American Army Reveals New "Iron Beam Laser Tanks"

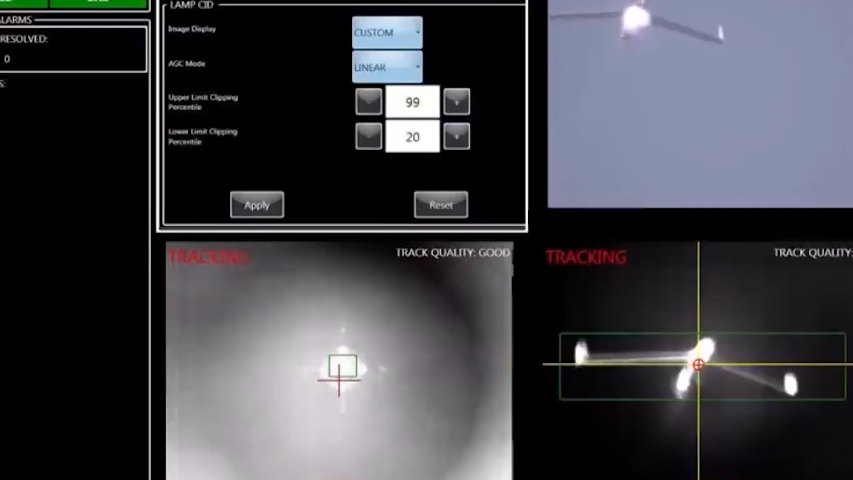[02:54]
and computers that can scan the sky for potential enemies and guide the laser beam toward them with high accuracy and speed.